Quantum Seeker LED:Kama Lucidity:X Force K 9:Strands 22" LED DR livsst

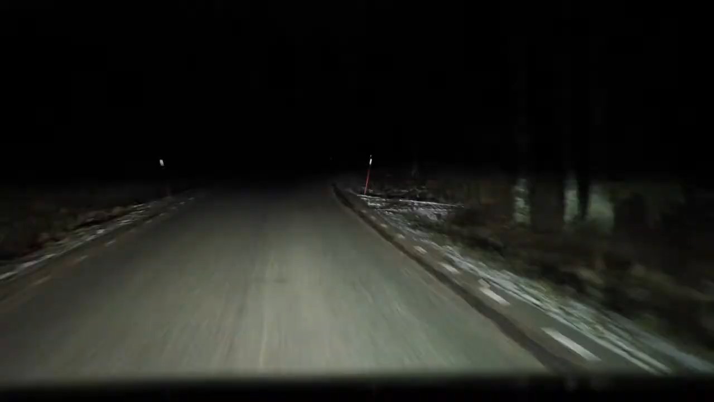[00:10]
Det här är Landrovens original Xenon halvljus. Här slår vi på ett LED-helljus, det är alltså konverterat till LED. Så slår vi på Quantum Seeker LED, alltså den versionen som inte har en laser i mitten. Det ser ut så. Så byter vi till kameraproduktets Lucidity, det ser ut så.
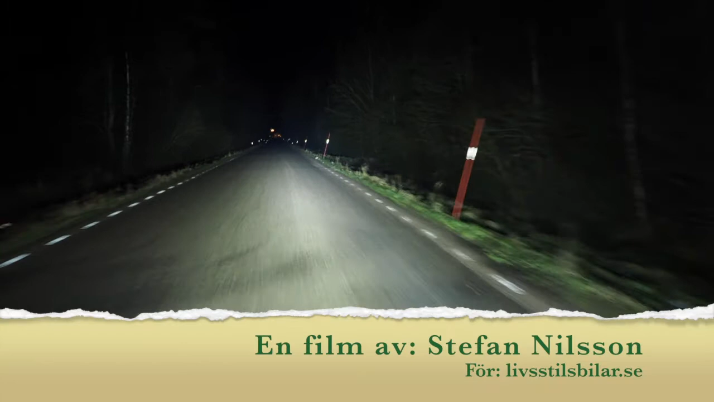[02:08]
Det här är ju en strålkastare för dig som sitter och kör långt i höga hastigheter och behöver se långt framåt.